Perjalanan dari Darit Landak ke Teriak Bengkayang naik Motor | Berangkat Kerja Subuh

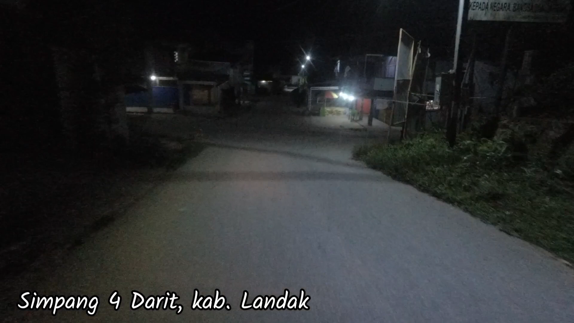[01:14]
Kemudian setelah sampai di Simpang 4 Darit ini, kita akan menuju Simpang 3.